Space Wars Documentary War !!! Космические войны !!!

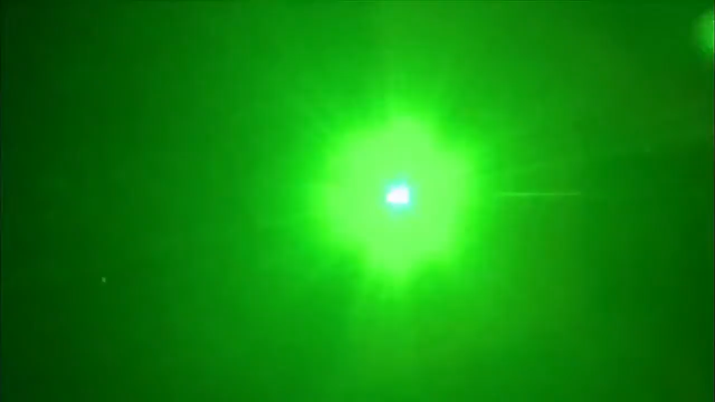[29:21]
In fact, the laser beam is so powerful, it actually damaged our camera as we recorded these images,